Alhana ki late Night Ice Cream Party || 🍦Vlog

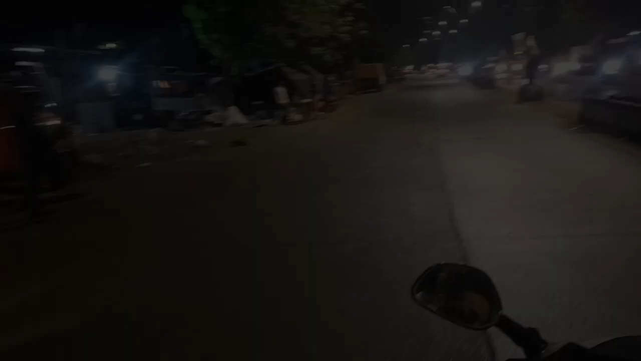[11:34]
तो गाइज अभी हमने शॉपिंग कर ली है जो चीज़ के लिए आई थी, अभी हम जा रहे हैं घर।
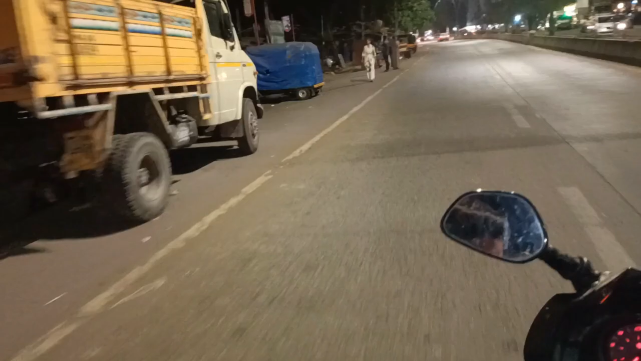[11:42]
तो घर जाके मैं आप लोगों के बताऊंगी कि मैंने क्या चीज़ शॉपिंग करी हूँ, क्या लिया है अपने लिए, है ना। तो अभी हम जाते हैं घर, घर जाके बताते हैं। ये देखो अलहाना और अलहाना के डैडी, डैडी गाड़ी चला रहे हो, अलहाना थोड़ी मस्ती करते हुए।